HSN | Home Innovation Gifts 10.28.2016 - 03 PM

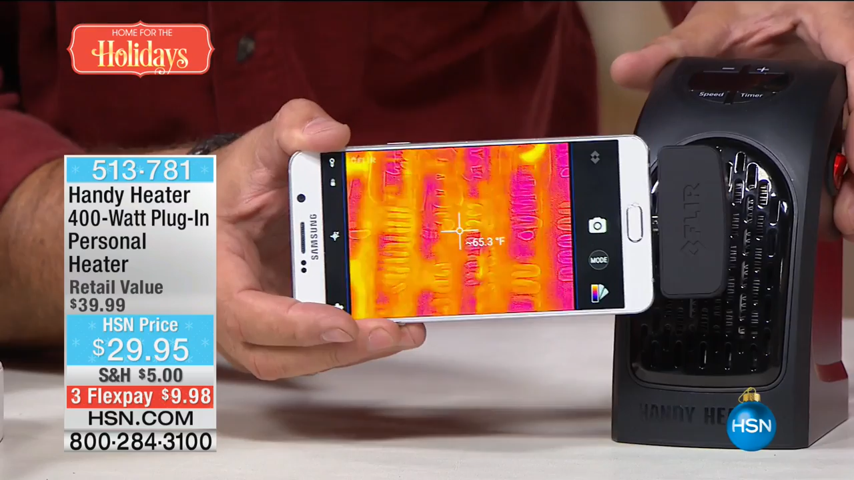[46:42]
and right now you can see in there it says it's somewhere in the 60s okay okay i'm going to turn it on turn the heater on all right and we got on high speed i want you to see how fast it heats up because it uses that positive thermal coefficient ceramic inside of it it comes on quickly it heats up the room very very fast look it's already over 90 degrees it's over 100 degrees i literally just turned this on and you can see the coils inside of so the ceramic i should say inside of that getting hot already look at that it's crazy it's over 100 degrees already in just it's